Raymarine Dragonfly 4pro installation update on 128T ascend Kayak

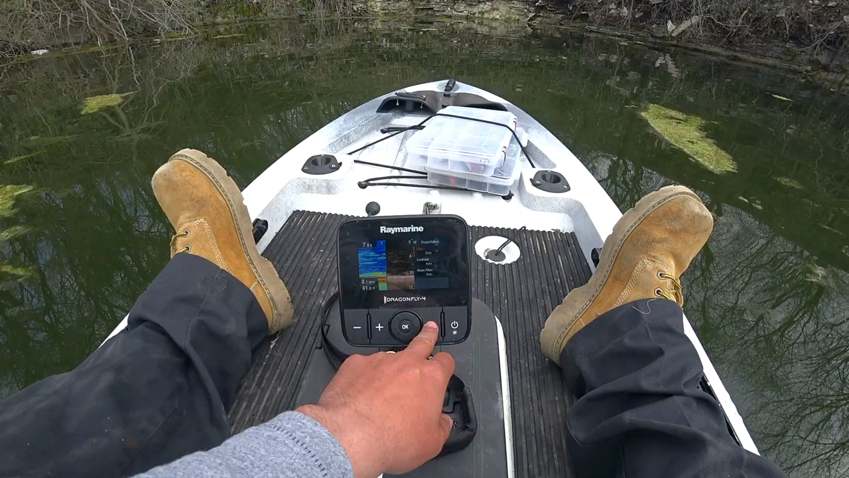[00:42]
everything on auto for now and just keep it this way everything works on it the setup is pretty clean and